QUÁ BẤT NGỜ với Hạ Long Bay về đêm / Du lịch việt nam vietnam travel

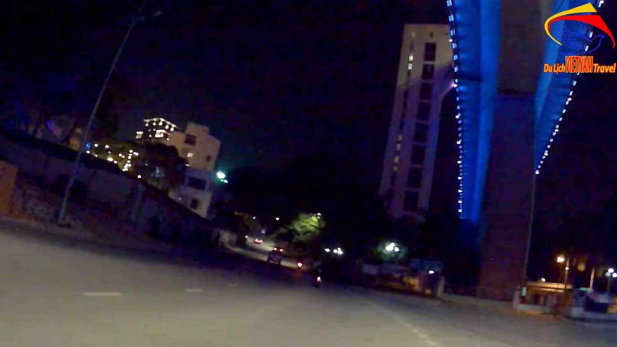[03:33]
Ông ta nếu mà đi thẳng theo con đường này là chúng ta lên hòn gai Đi sang cái hòn gai và lên cầu vẽ cháy đi sang hòn gai Nhưng mà Minh Toàn là xin khép không đi đường này bởi vì hôm nay Minh Toàn có cái việc ở bên bãi cháy và cũng muốn quay những hình ảnh về bãi cháy đêm để gửi đến với bà con cô bác
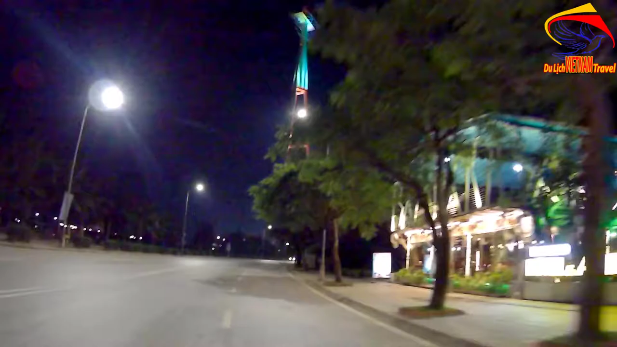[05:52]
Và trên tuyến đường này thì chắc quý bà con cô bác sẽ không cảm nhận được nhưng mà mình Toàn đi thì mình Toàn thấy trên tuyến đường này có một số cây cây hoa sữa Mùi rất là thoang thoảng,
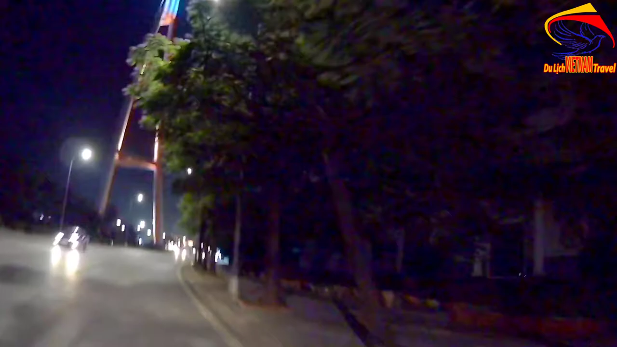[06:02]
thoang thoảng thôi chứ không hát Rất là êm dịu chứ bà con cô bác ạ
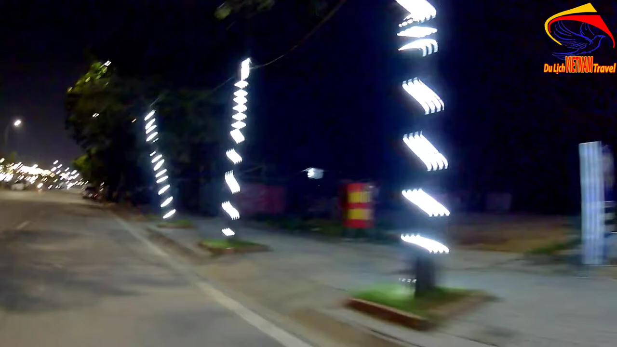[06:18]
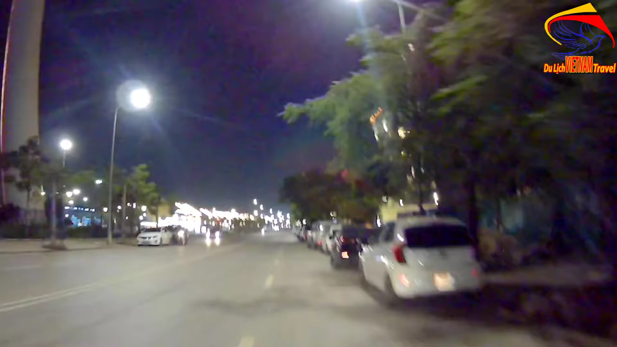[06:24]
Đây là trước mặt chúng ta là cái phố gọi là phố